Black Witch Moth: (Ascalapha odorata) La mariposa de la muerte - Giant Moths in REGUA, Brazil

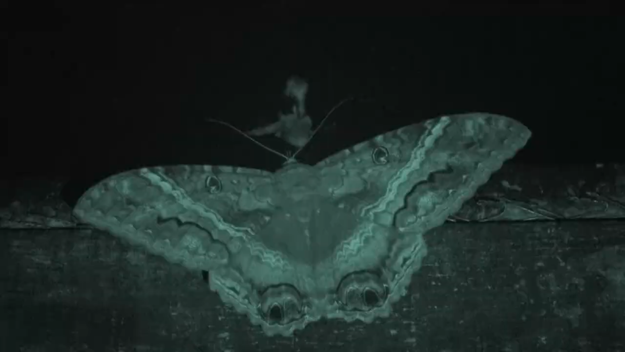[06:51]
If you live in South American rainforest, there's a good chance you can attract this marvelous animal too. Some indigenous cultures associate the animal with bad luck, or an omen of disease or death, giving them the name Black Witch.
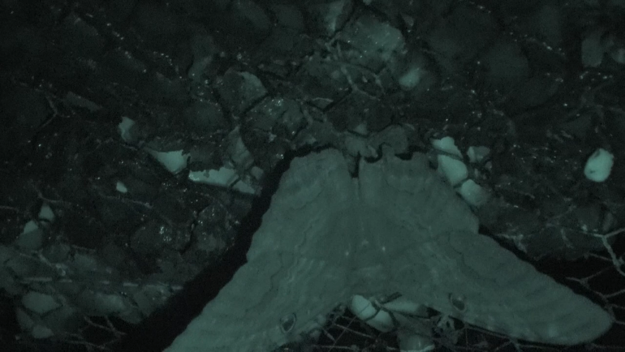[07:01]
Despite their large size and superstitions aside, these animals are actually quite harmless. This is actually my first time seeing black witches in real life in the wild. You guys are witnessing the first time I ever found them. And they are seriously large and beautiful moths. Interestingly, black witches are less interested in coming to artificial lights than they are interested in coming to rotten fruit.
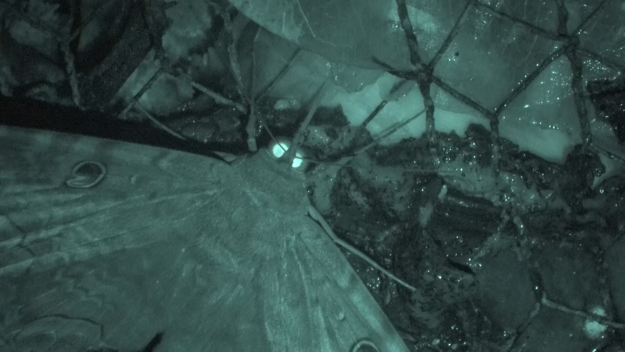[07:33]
If you want to attract large rabbits, try the baiting method with food instead of artificial light. So what's next? I'm going to capture and photograph them. But why? That's because I'm an entomologist working for a natural reserve in Brazil. And my job is to photograph and film all the remarkable species of invertebrates that we can find in this natural reserve. With a heavy focus on moths, because moths are my specialism, let's get started.